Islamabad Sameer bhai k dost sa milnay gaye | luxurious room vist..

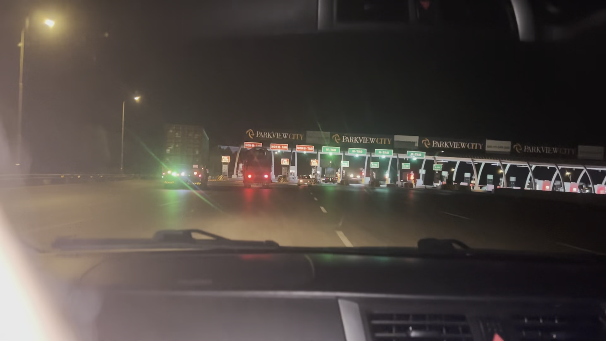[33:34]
ले जी गाइस इंटरचेंज आ चुके हैं।
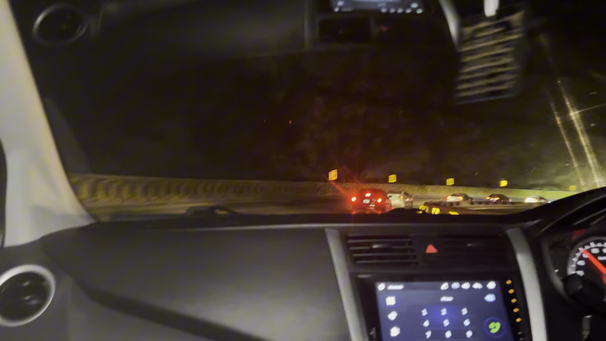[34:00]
तो इधर एक प्रोटोकॉल जा रहा है वो मैं आपको दिखाता हूँ हम थोड़ा फायदा उसका उठा रहे हैं उनके पीछे पीछे हमने भी लगा दी है गाड़ी जगह दे रहे हैं बोल क्योंकि उनको जो है फौरन जगह मिल जाती है हमने सोचा यार चलो हम भी पीछे लगा दें।
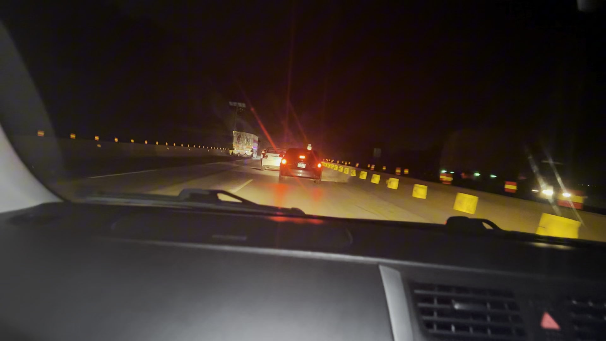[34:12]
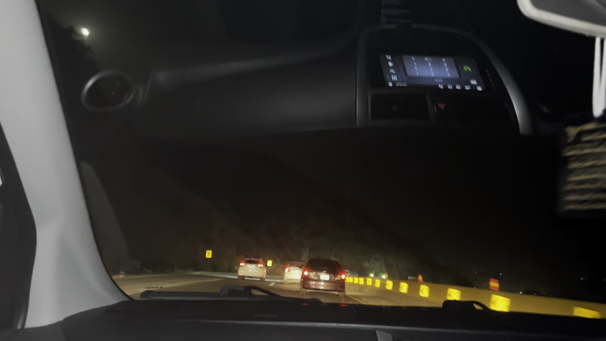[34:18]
स्लो स्लो
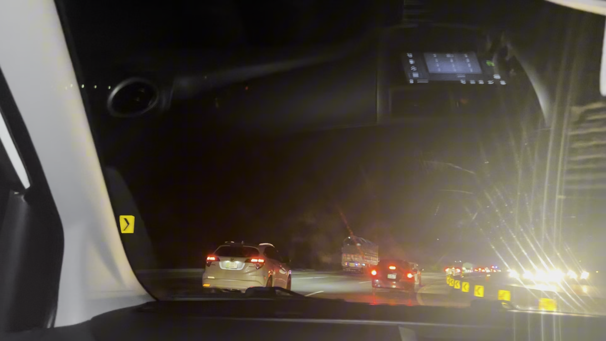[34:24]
उस प्रोटोकॉल की वजह से जो है ना फौरी तौर पर रास्ता मिल जाता है